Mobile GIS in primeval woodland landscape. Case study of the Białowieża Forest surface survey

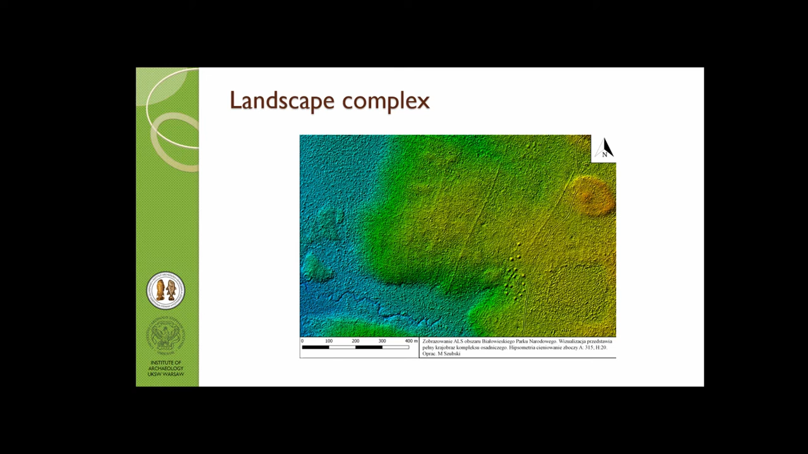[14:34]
and the most interesting things are the whole landscape complex that we were to track already with various features located here you can